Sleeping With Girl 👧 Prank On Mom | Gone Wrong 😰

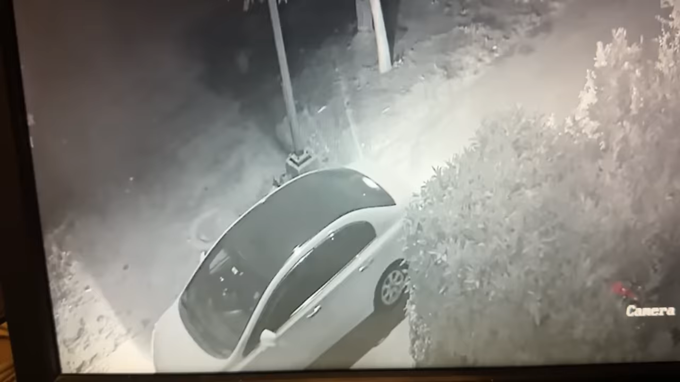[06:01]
अच्छा तो यार ये तुम लोग देख सकते हो मामा आ चुकी हैं, ठीक है। तो भाई जल्दी से ऊपर चलते हैं, लेटते हैं जाके।